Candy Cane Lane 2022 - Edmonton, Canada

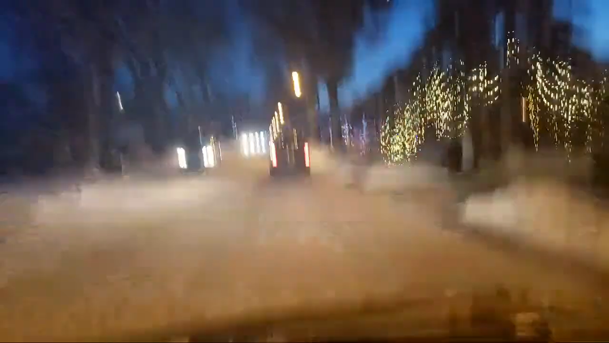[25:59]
Lots of, uh, lots of impressive lights.
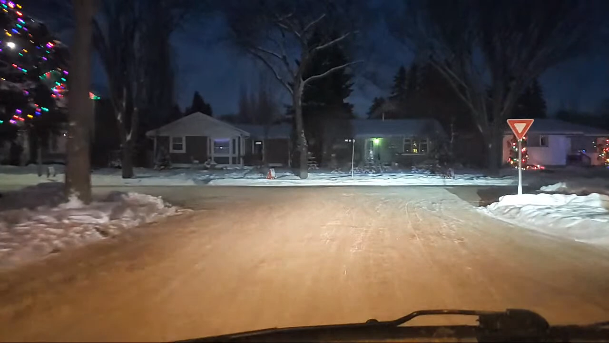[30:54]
And, uh, let's, uh, flip a U-turn. Oh. I hear the one on the end there. Oh, oh, oh, oh. Hopefully they won't run me over as I flip that U-turn. There we go. And we're heading right back the same way. So, uh, now you get to see it from the other side. The other direction. And, uh, it, uh, does look pretty awesome, you guys.
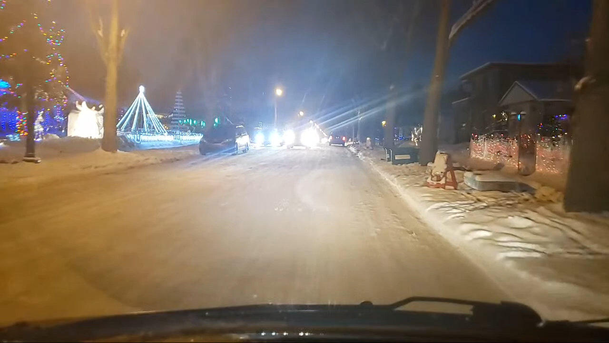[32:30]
Too much Christmas spirit is what the problem was. And, uh, I think that is what it is. And, uh, very, very, uh, cool. So, uh, some awesome, uh, lights in here. Really, really, I do enjoy these.
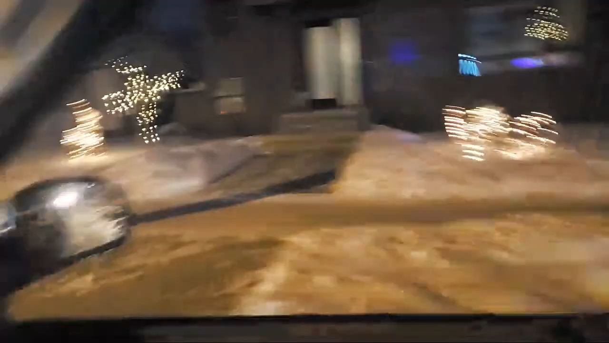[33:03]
Anyway, and, uh, they've got, you know, even a simple little reindeer by a tree.
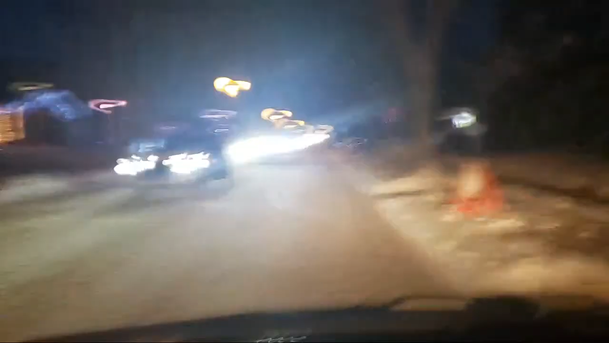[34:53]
And, uh, that is, uh, pretty awesome.
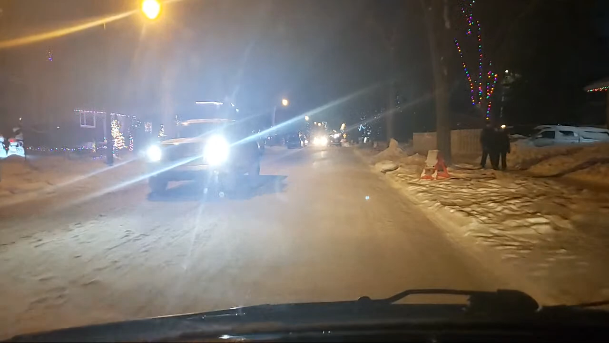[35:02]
But, uh, it's less lights than last year. We did have more last year, I think. Uh, by a few. Well, it's not that many, uh, less than some. And, uh, you know, just looking at this side.
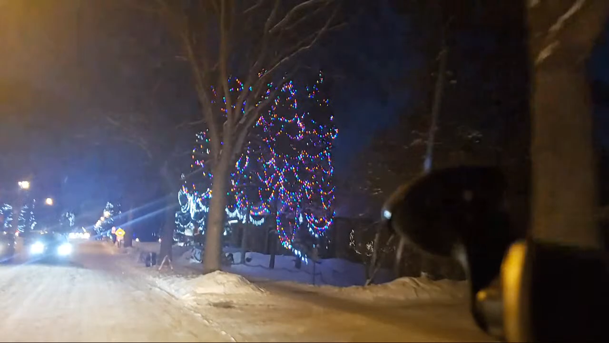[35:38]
But I do like, uh, those, uh, big trees up there. That looks, uh, pretty darn nice.
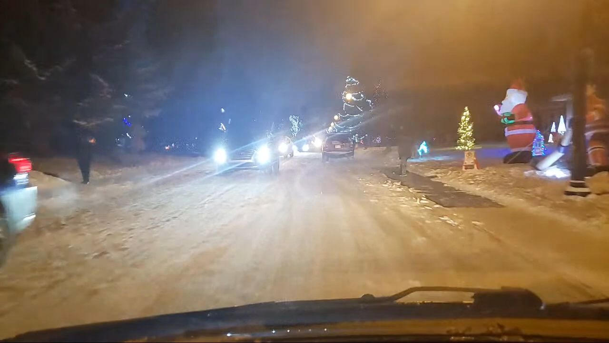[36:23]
No, we don't want to stop him. Uh, how come these people are parking here? Can barely get by. We gotta squeeze by. Uh, okay. Uh, there we go.
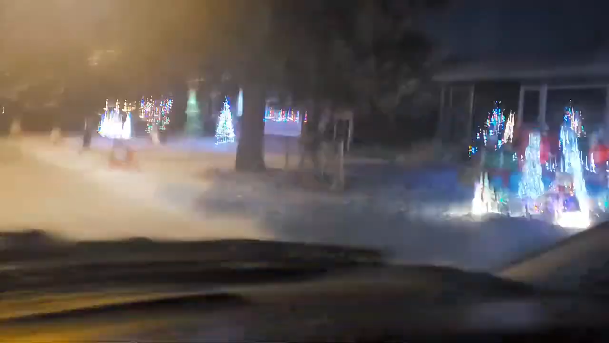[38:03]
So, if we, uh, got to go for a minute or two, uh, it would be nice. Uh, there's a nice, a little scene. Um, but I really don't wanna walk.
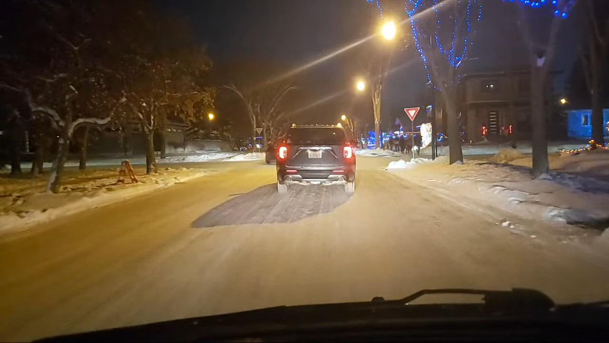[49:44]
And we'll definitely be able to, uh, see gals. So, that is pretty cool. And, uh, hopefully this guy realizes it's not a stop sign.
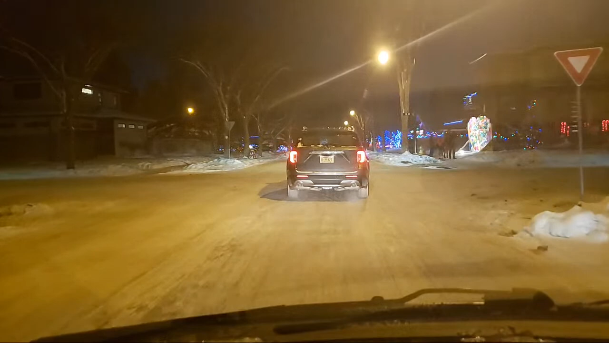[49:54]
It's a yield sign, buddy. Oh, yield and go. Um, num, num. What are you eating, um, Piggy? Oh, you know, you're leaving candle, or crayon crumbs. All right, quit giving Piggy crayons right now. She's giving crumbs all over the seat. Boy, you guys, that's gonna be really hard to get out.
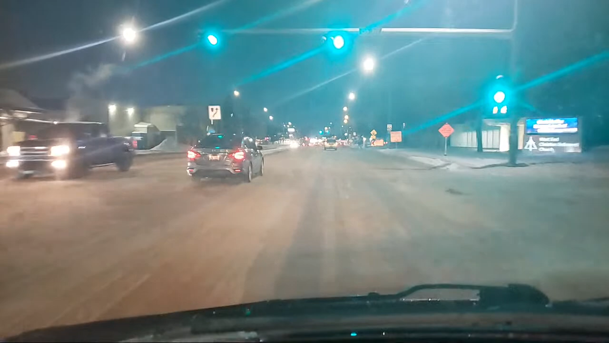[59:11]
that was Right at this Intersection And I'm happy They got everything Out of there Nobody is Damaged Not beyond belief Or anything And we'll take A right hand Turn up here And we are Going to go Downtown So This will be 101st I do believe
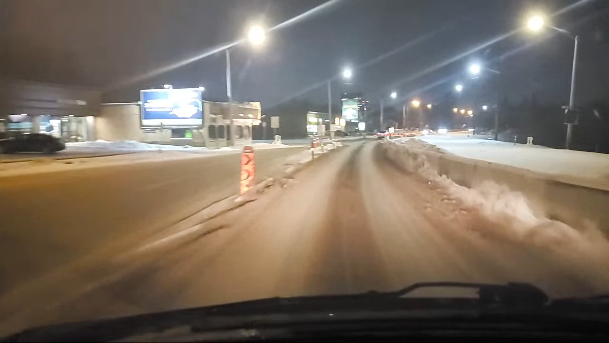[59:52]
Possibly Building LRG Light rail Transit Along here That would be Really good For them And let's Get to that I can actually Turn that down Just a tad That's probably Better What Black ice Black ice In the UK Oh Okay Well we got Black ice Everywhere
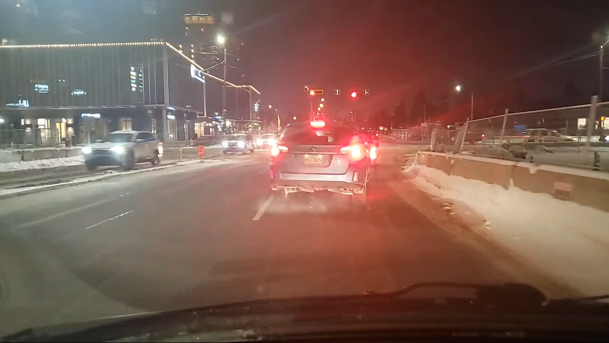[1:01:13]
What are We Crossing Here We Are Crossing I'm Surprised Holy Mackerel They Really Did A lot Of Changes Here At This Corner This Is I Do Believe 142 Street Yeah It's 142 Street That Whole Left Side They Demolished Everything The Right Side Is All Gone
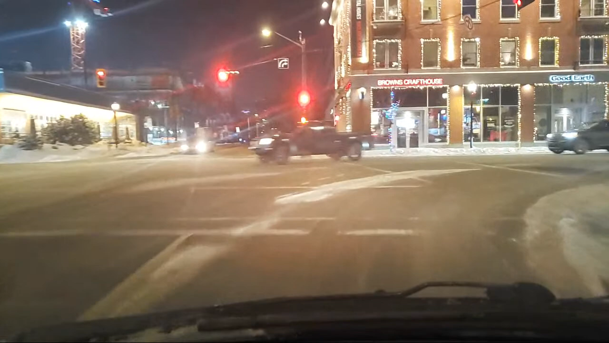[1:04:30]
It You Know You Throw Another Twenty Million Dollars At Something You Can Fix It That How It Works Isn't It Just Throw A Lot Of Money At It And Away You Go Anyway They Do Have Some Lights Down Here On The Trees And Stuff So This Is Pretty Cool Pardon Me I Got Another Drink Of Pepsi The Air Is Very Dry Out Here That Is One Of The Things That We Notice
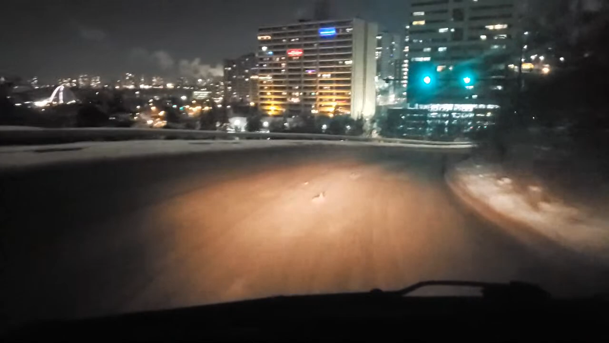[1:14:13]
And We'll See If This Is Okay And Put Trotters Up Uh Oh Yeah Keep Them Up There Piggy Anyway There We Go We'll Swing It The Other Way So We Curved To The Right And Now We're Curving To The Left And We'll Curve To The Left Some More Again
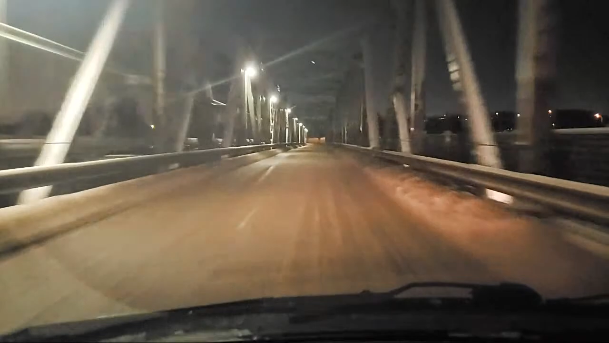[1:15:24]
It Should Be Alright I Haven't Had Too Much Trouble On This Bridge And We Will See What It Is Anyway We Are Crossing The North Saskatchewan River Going Back To The South Side And There We're On The South Side Officially And We Are On What's Referred To As Scona Road And Scona Road South 99th Street And That Is Where We're Going Going Up 99th
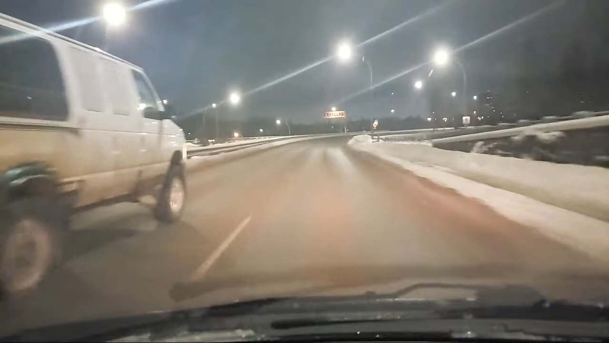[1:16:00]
And There He Goes And That Is An All Wheel Drive Ford Van There's A Few Of Them Up Here I Actually Like Those But They Are A Lot Of Maintenance Unfortunately Because They Don't Come From The Factory Like That You Have To Redesign Them Moon Was In That Shot There For A Second I Don't Know If You Guys Have Seen It That Is Pretty Cool